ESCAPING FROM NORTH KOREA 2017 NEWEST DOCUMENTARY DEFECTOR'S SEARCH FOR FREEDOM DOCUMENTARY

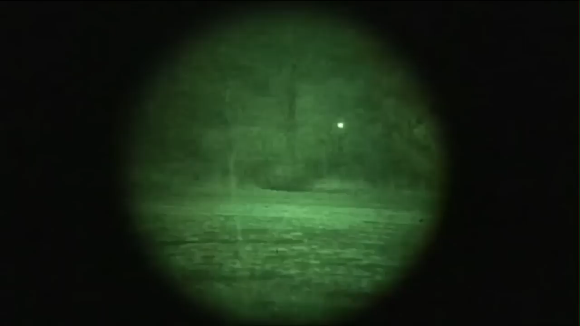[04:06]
bribes the border guards to ensure the fugitive's safe passage.
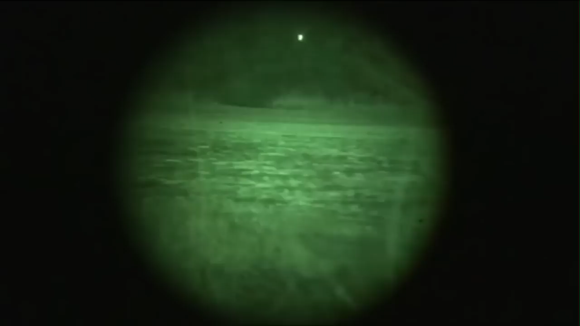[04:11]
Tonight, he's helping a woman to get across.
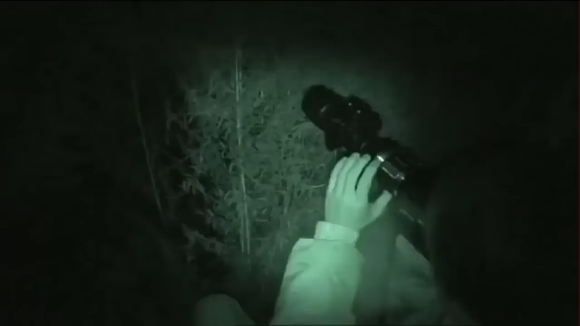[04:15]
The crew films discreetly.
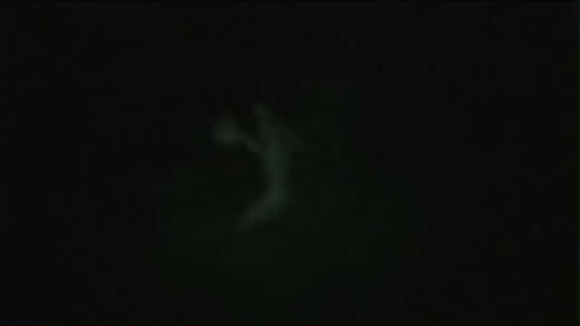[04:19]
The trafficker appears out of the gloom of North Korea.
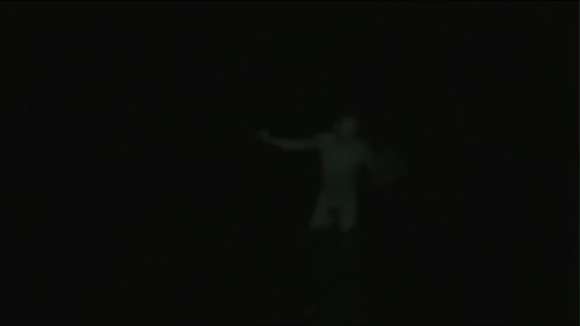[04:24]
He's naked, his clothes wrapped in a plastic bag to keep
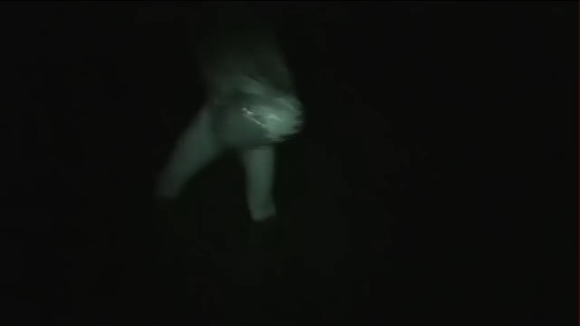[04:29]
them dry so as not to arouse suspicion when he later crosses back to return home.
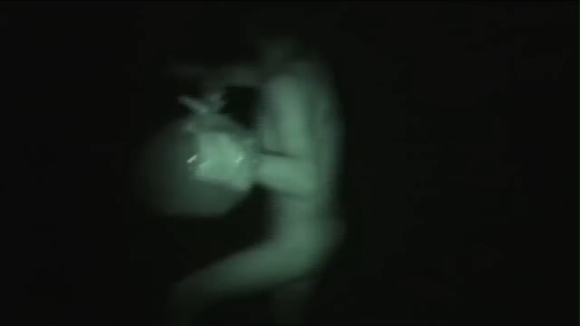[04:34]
He's alone. The woman he was meant to see across has not shown up.
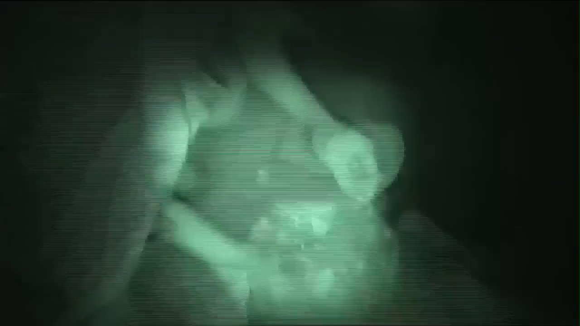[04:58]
But he's not empty-handed. Almost anything can be traded across this river.
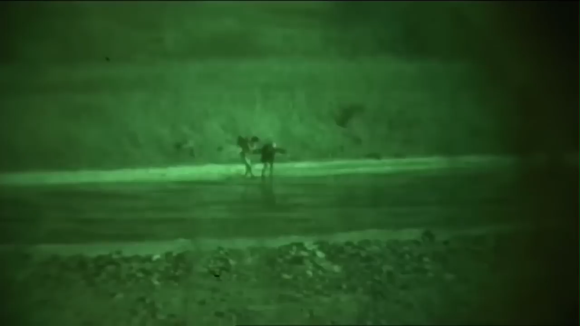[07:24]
On the Chinese side, a man approaches.
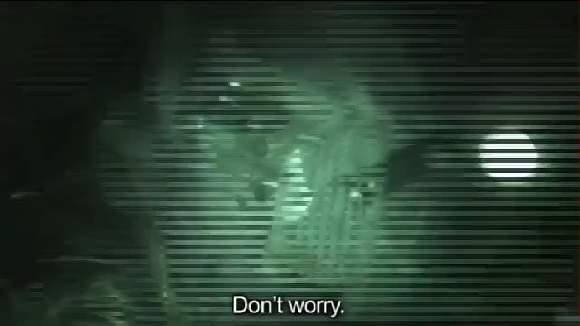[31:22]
Flashlights are distributed, and there's a final briefing.
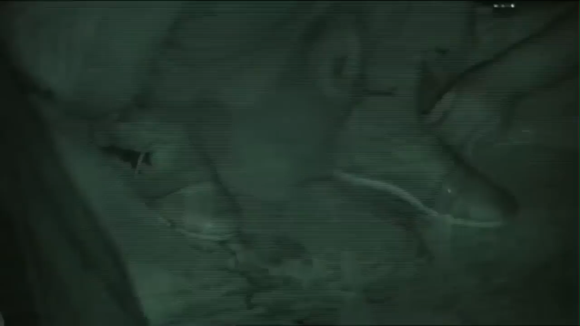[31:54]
Shoes and belts are fastened to reduce the chances of being bitten by bugs.
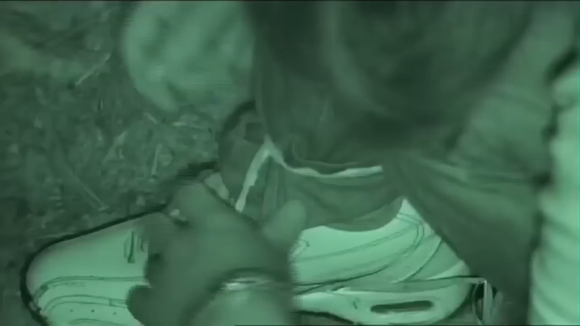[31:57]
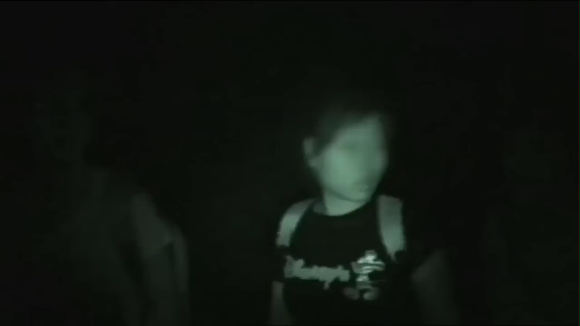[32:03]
If all goes well, 10 hours from now, Lin Park, Un Hee and the others will be in Laos.
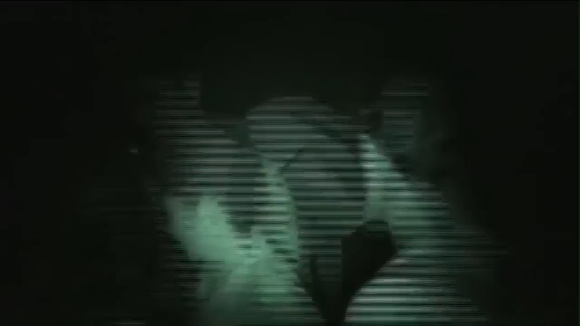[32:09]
The smuggler takes the lead as the group heads off towards the border.
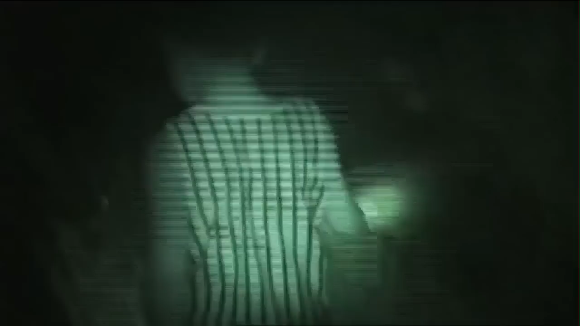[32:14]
The flashlights are switched off and they walk hand in hand. But in the dark and without a GPS, getting lost is easy.
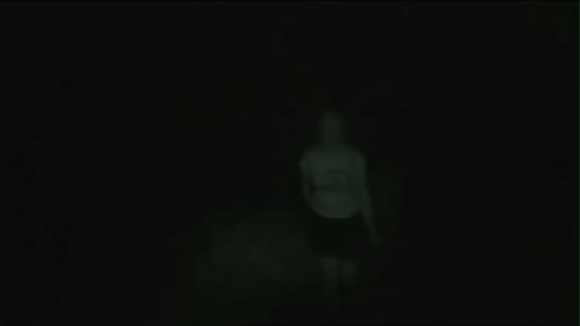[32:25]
After a 3-hour long hike, the group pauses.
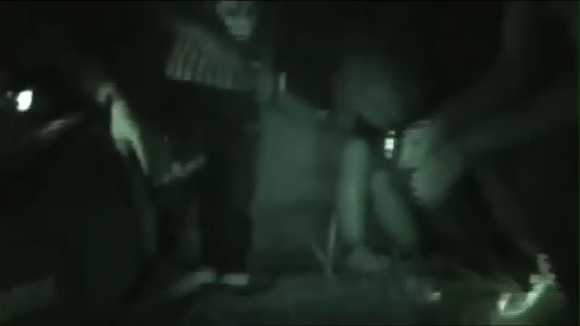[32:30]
The border guards are close by.
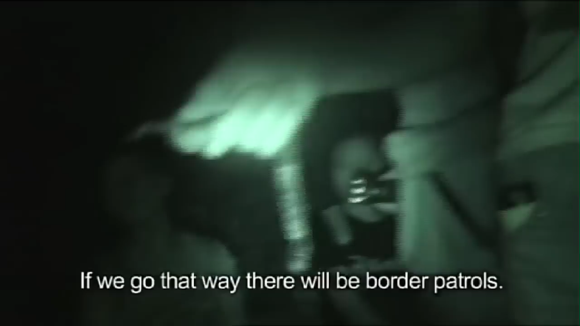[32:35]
저쪽에 검사관 있고 이쪽에 검사관 없는데 당신 얼마나 먼저 그 사람들이 다 힘들어 하지만 그래도 힘들어도 이 길이 더 안전하고 좋대요.
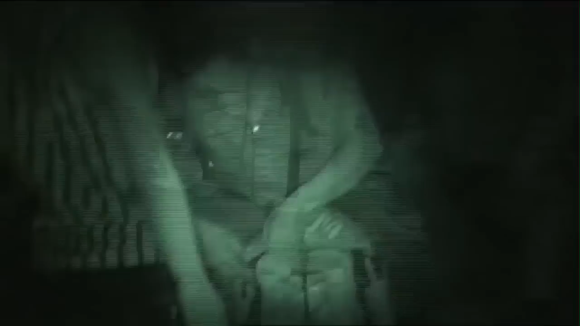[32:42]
그리고 이 길은 넘어가면 운남 강이 좀 있는데 괜찮대요.
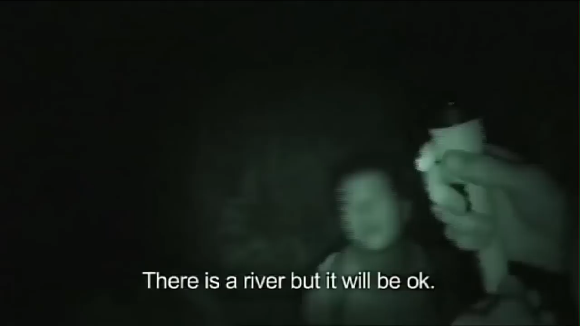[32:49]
현재 저기 샤유 수다 허허
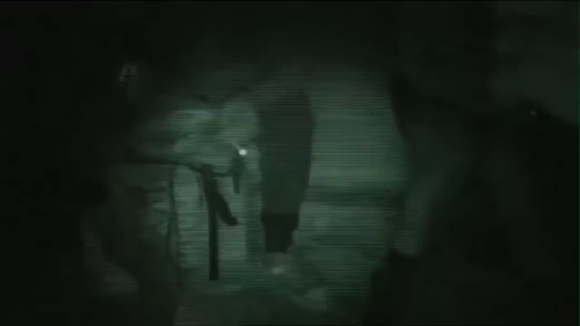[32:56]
However difficult, they have to get across.
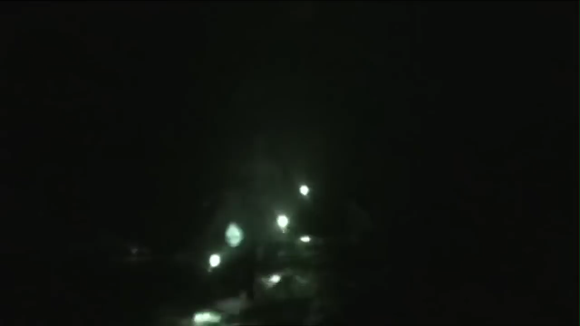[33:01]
They take a wide detour and wade across a river.
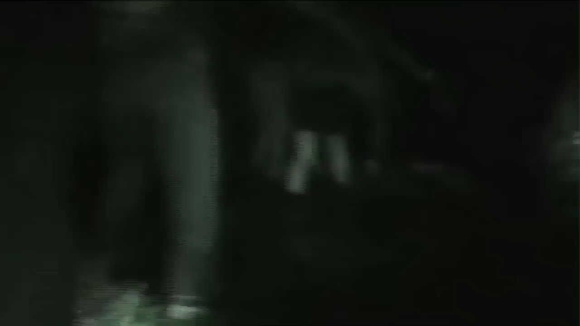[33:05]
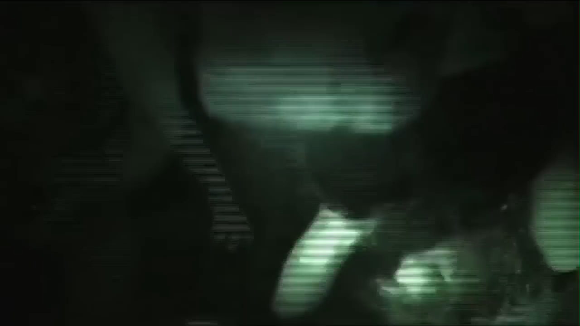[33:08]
The stones are slippery, and the refugees and our camera fall into the water.